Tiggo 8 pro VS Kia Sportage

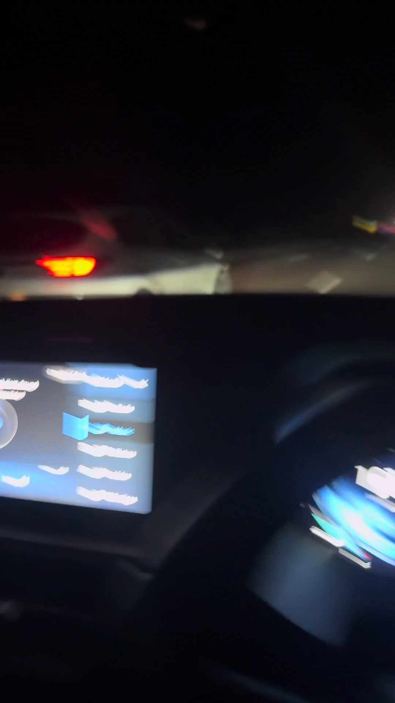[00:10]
ये देखें आपको ऐसा लग रहा है आप खड़े में हैं, ये 160 और वो आप रियर व्यू मिरर में वो हो गए।
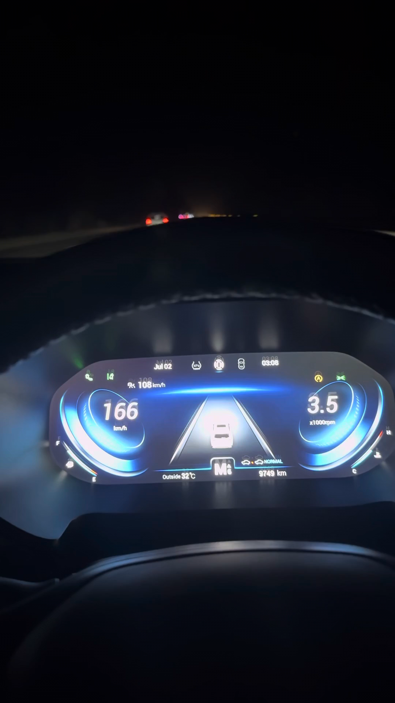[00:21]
TGDI भाई TGDI किससे पंगा ले रहे हैं आप, 1.6 टीगो 8 से पंगा ले रहे हैं, टीगो 8 से।
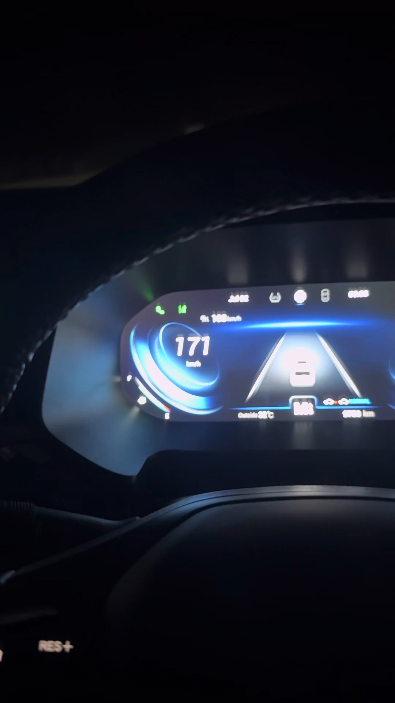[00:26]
ये देखें आपका भी अगर और ठंडा नहीं हुआ तो दोबारा आ जाए आ जाए, और अभी तो मेरी गाड़ी में इतनी जान है कि आपको 220 तक आपको मैं नजर ही ना हूं।
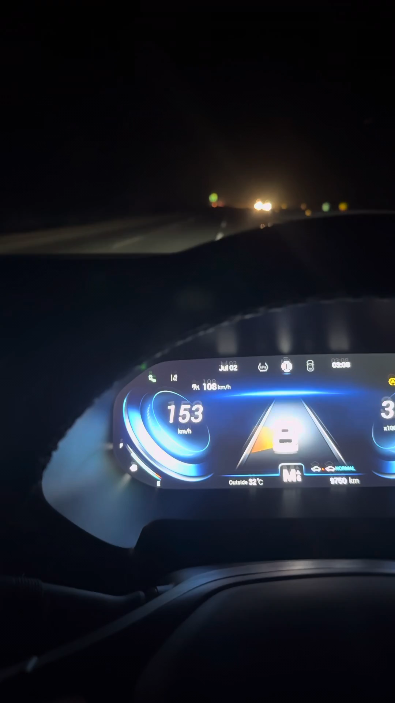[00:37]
ठीक है ये देखें अभी मैं फिर स्लो करता हूँ, ये आएंगे फुल जोर लगाएंगे,